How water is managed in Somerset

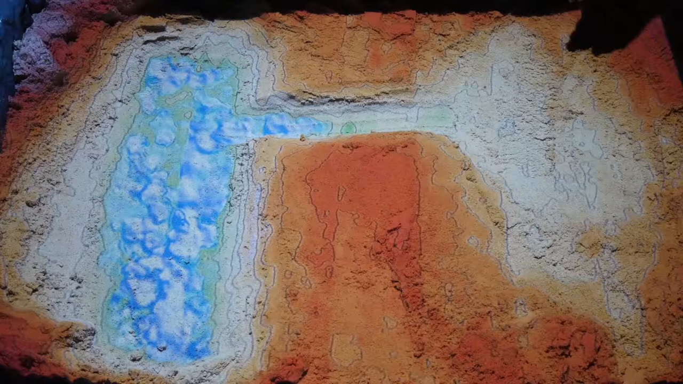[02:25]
So now the water that falls back here drains out through those channels out to sea.
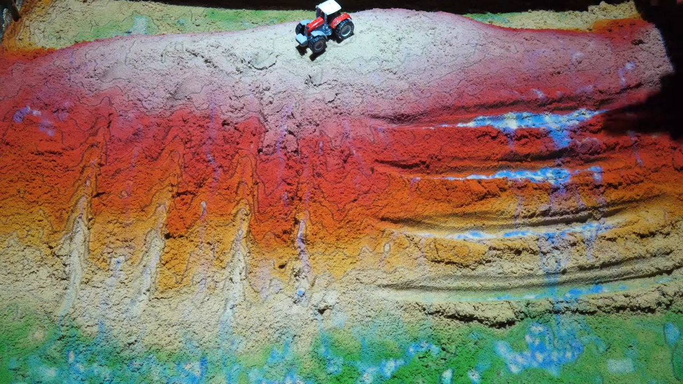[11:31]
of erosion we're losing soil silting up the water courses at the bottom and there's nitrates and phosphates running off of the the fields over
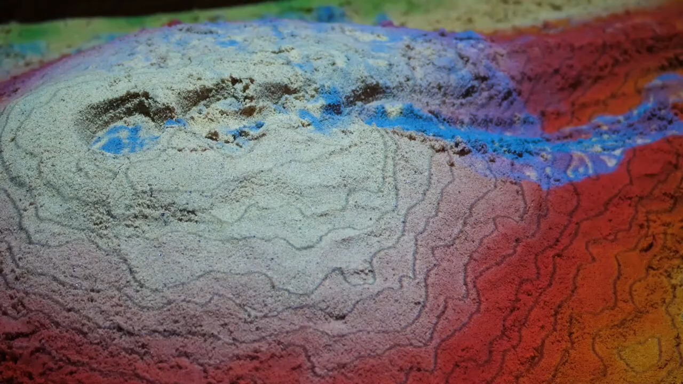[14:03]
as you can see now when we've got a rainfall event some of that water is stored up here in those ponds